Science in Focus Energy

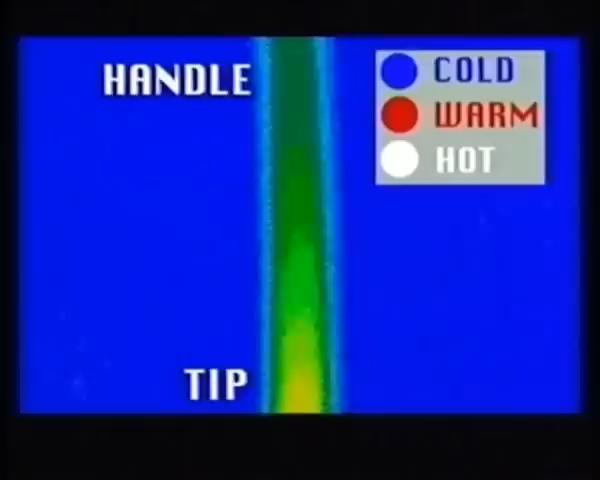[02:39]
With infrared time-lapse, we can see thermal energy being transferred from tip to handle by conduction.
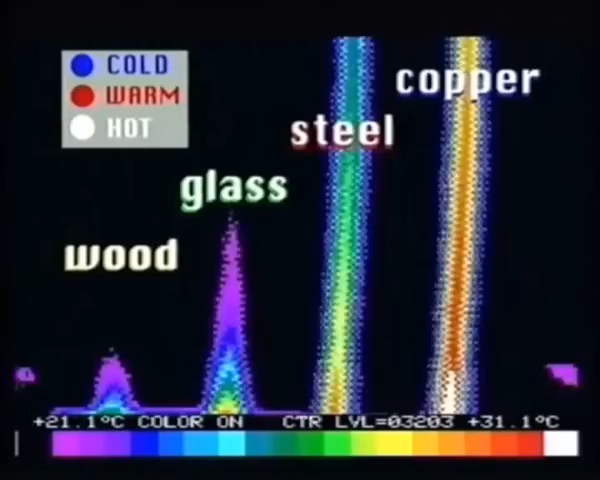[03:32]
On screen: scale top 31.1°C, scale bottom 21.1°C
Even though glass is a poor conductor of heat compared to steel and copper, a lot of heat can be lost through windows because they have a large surface area.
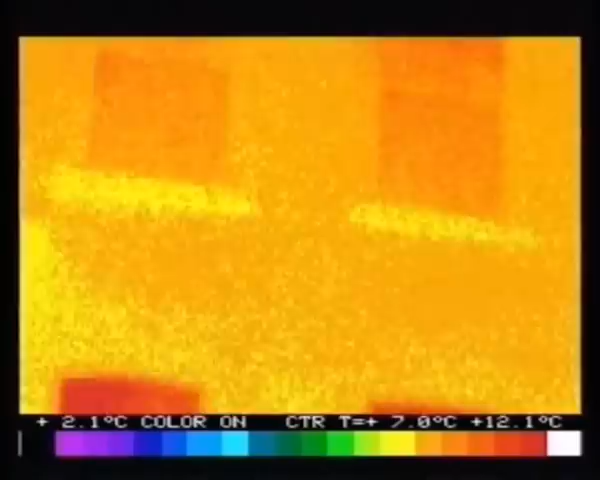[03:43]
On screen: spot 7.0°C, scale top 12.1°C, scale bottom 2.1°C
But that's the least of your troubles. You've also got to worry about convection.
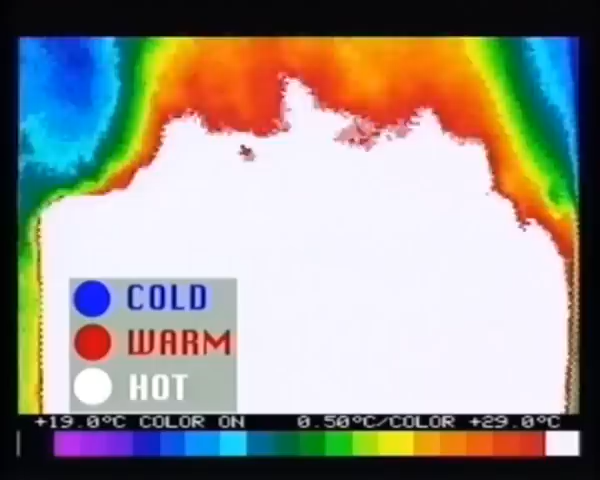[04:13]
This infrared sequence shows hot air rising over a radiator.
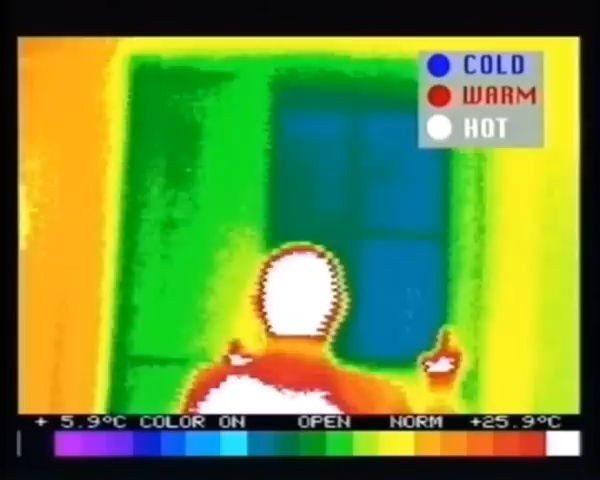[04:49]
On screen: scale top 25.9°C, scale bottom 5.9°C
The wooden shutters prevent the warm air in the room from coming into contact with the glass, so heat loss through the windows is minimised.
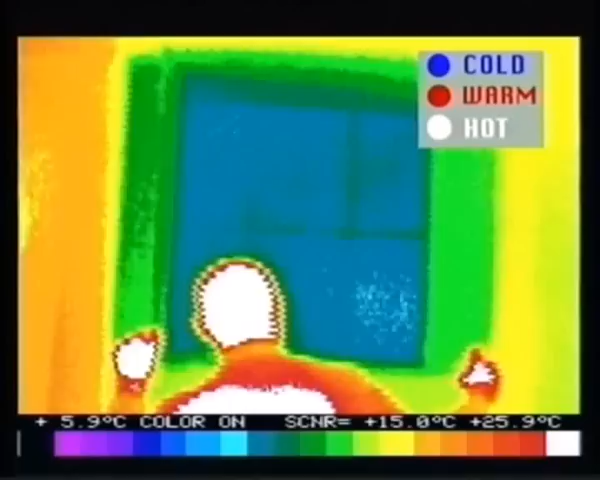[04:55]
On screen: scale top 25.9°C, scale bottom 5.9°C
The trapped air is a good insulator. That's not double glazing, look! It's wood!
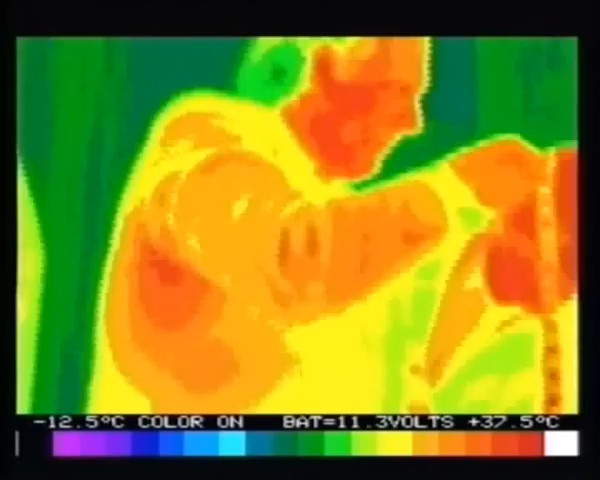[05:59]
On screen: scale top 37.5°C, scale bottom -12.5°C
This is what I wanted to show you. Now look, this fireplace, the grate here,
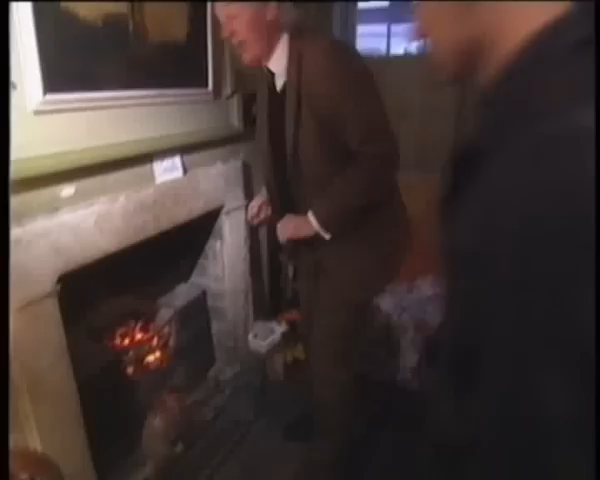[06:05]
was put in a lot later than the one upstairs, and it's much more effective. The cannonball sits there very happily.
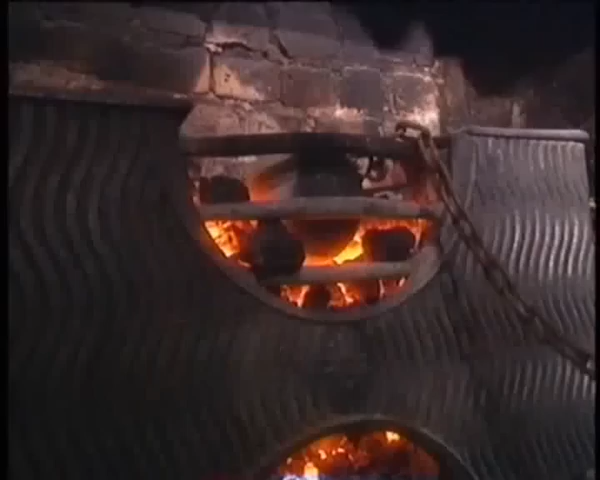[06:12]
It's made of cast iron, so it radiates heat. It's very efficient indeed.
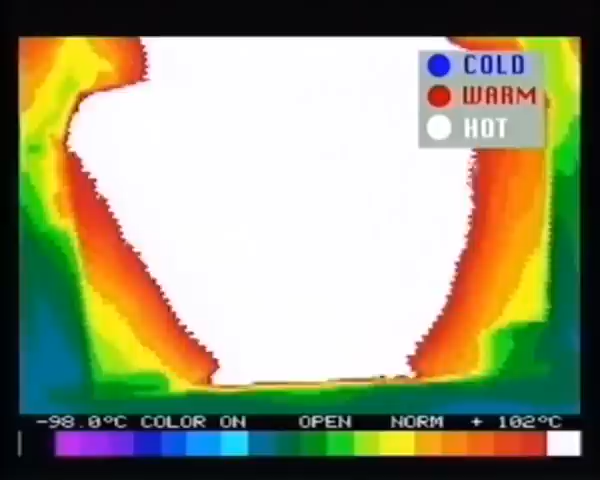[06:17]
On screen: scale top 102°C, scale bottom -98.0°C
All the extra iron in this fireplace is helping to radiate energy into the room.
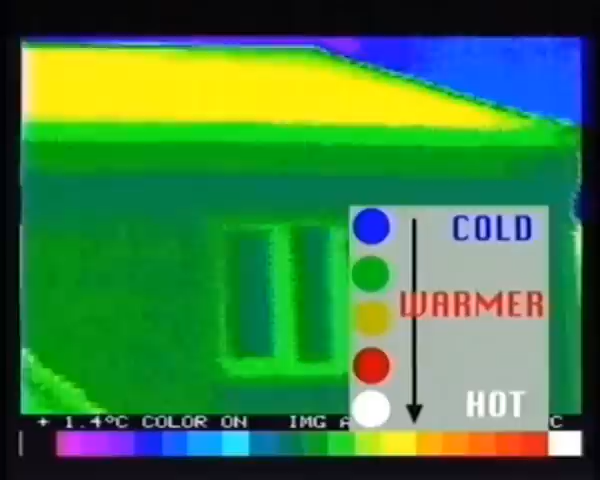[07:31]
Look at that, superb. Hardly any heat escaping from the roof, windows and doors.
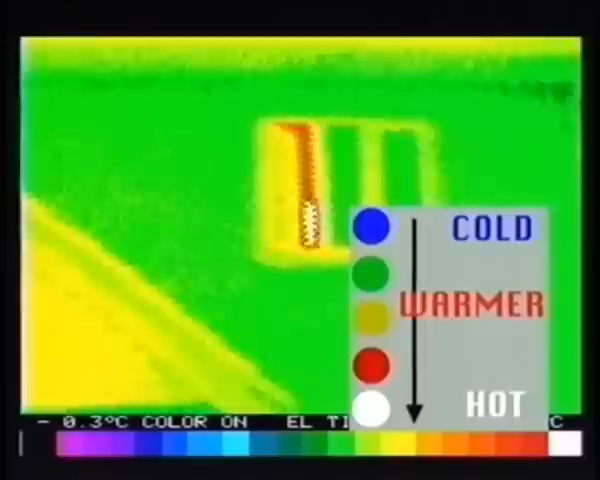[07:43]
Compare that to the house next door.
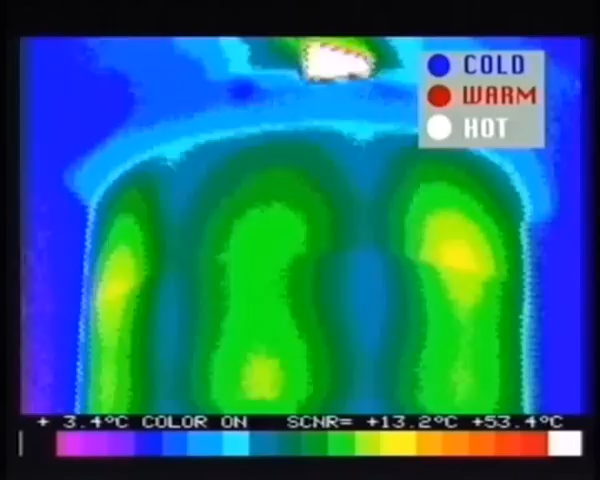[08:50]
On screen: scale top 53.4°C
It heats up very slowly because of its high thermal mass.
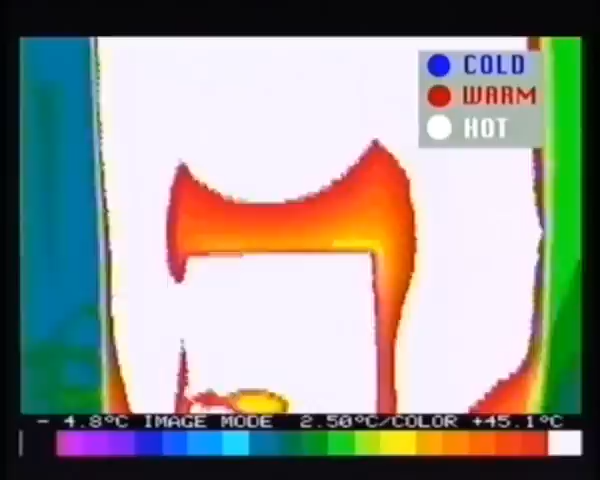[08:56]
On screen: scale bottom -4.8°C
It takes about 2 hours to reach its highest temperature.
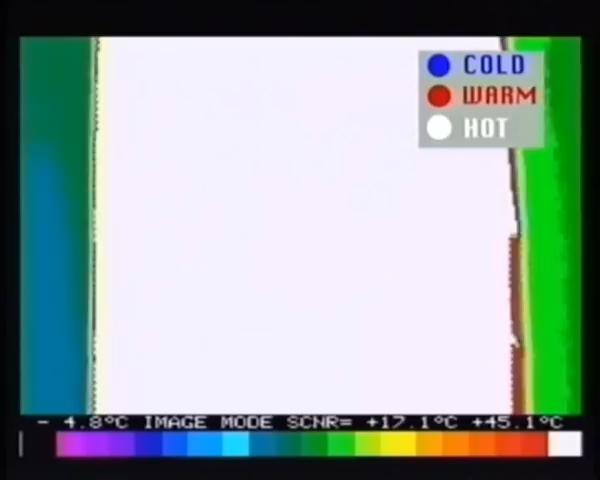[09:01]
On screen: scale bottom -4.8°C
Because the concrete bricks store heat very efficiently, the stove is still radiating heat a couple of hours after the fire has gone out.
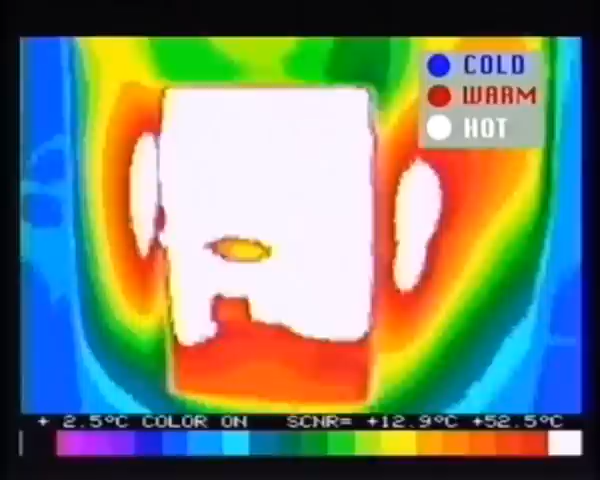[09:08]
What about this BU little skirt number above the fireplace?